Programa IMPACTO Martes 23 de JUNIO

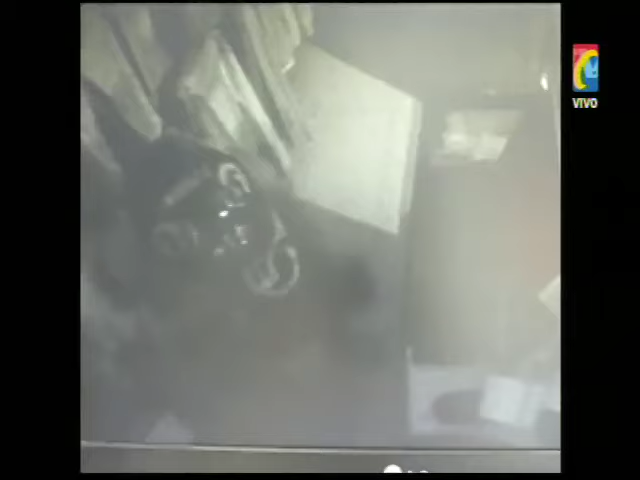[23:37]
y después de un rato se llevan la caja de la plata con todo el producido de la semana.